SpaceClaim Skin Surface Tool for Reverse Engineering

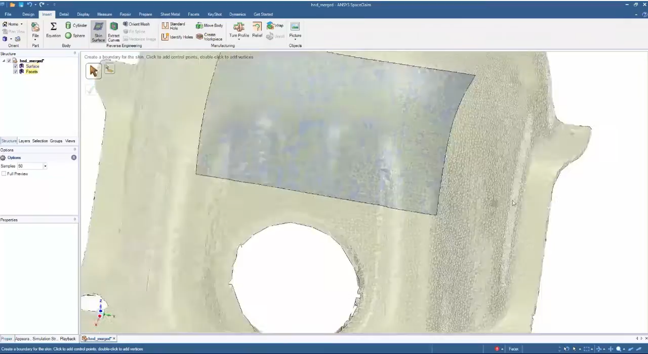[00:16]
They've been designed to rapidly extract surface or solid geometry from any STL file.
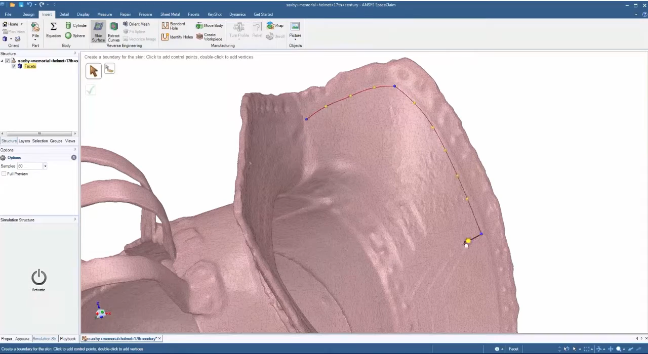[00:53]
we give you the choice to select all boundaries of the to-be-generated surface,
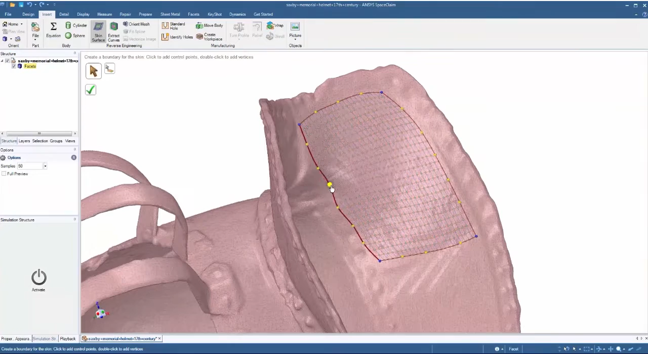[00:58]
and any surface SPACE CLAIM creates is highly modifiable during or after creation.